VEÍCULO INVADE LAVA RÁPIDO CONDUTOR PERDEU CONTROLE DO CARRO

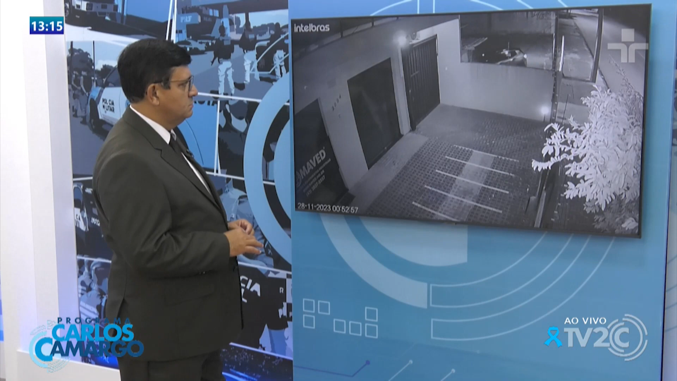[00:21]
Câmeras de segurança flagraram o acidente durante a madrugada na Avenida das Maritacas,
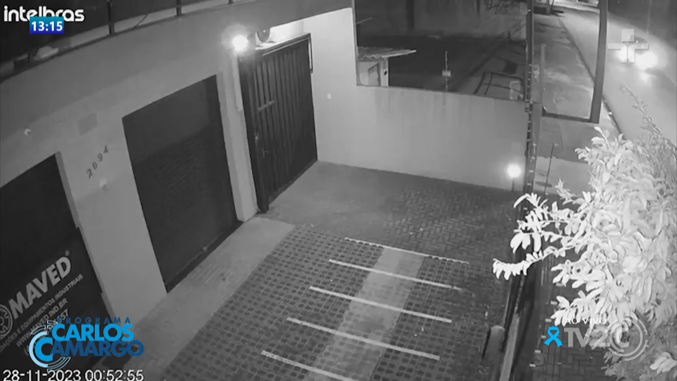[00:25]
região do Lindóia, zona leste de Londrina.
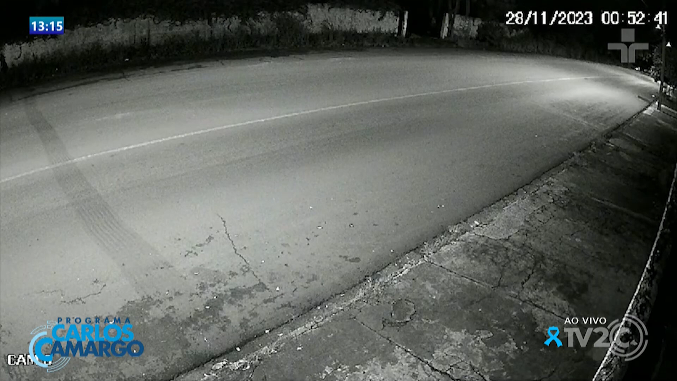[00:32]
Um motorista acompanhado de uma mulher estão transitando pela avenida, quando de repente o motorista sai da pista desgovernado, invade um lava-rápido, destruindo o alambrado e a parede do escritório.
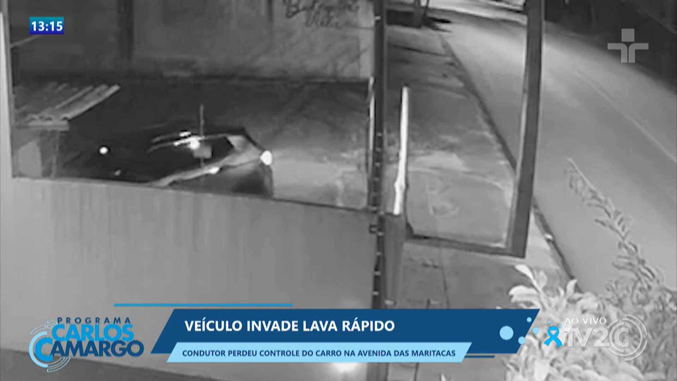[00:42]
Os danos materiais foram de grande monta.